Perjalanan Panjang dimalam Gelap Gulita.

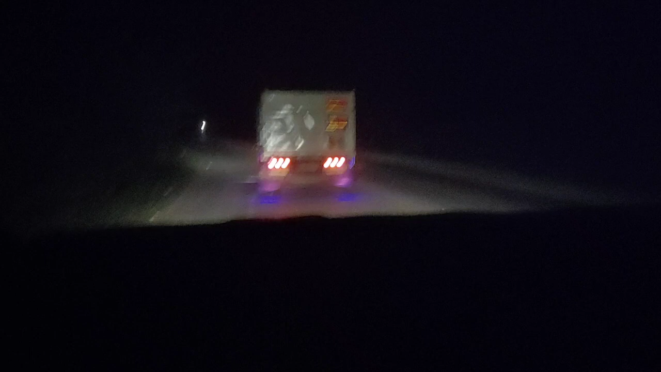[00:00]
itu nampak enggak itu usaha? Usaha nampak?
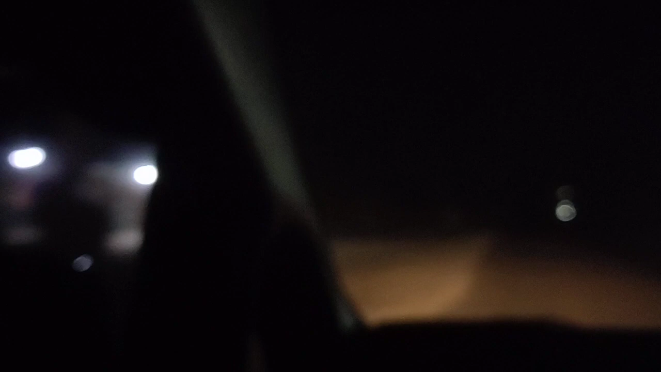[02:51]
Berem. Ini kan di apa ini baru nih, jalan baru nih sebelah ini. Langsung beremnya. Nah, ini kan udah baru nih. Nah, jalan tol.